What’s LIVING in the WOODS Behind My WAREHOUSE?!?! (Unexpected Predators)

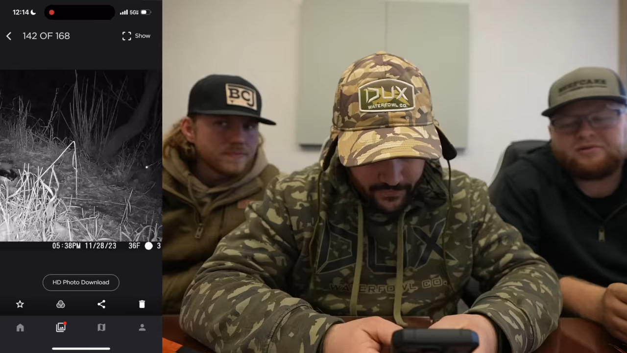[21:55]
Mr. Look at him That thing is a pig That's not That's not a small raccoon Really Oh